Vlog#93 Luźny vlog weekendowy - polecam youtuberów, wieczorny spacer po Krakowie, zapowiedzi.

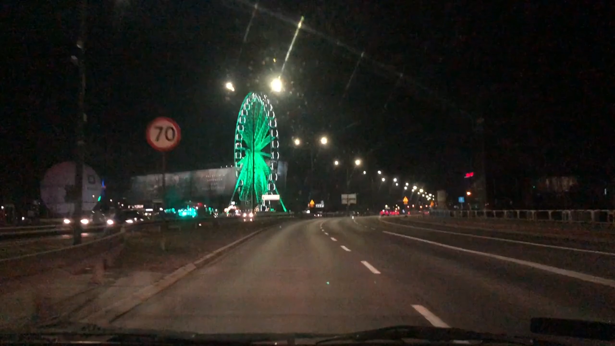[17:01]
Popatrzcie, jest tutaj koło krakowskie, nie wiem jak to się nazywa, w Londynie to jest London Eye, a tutaj koło forum, jest takie koło forum.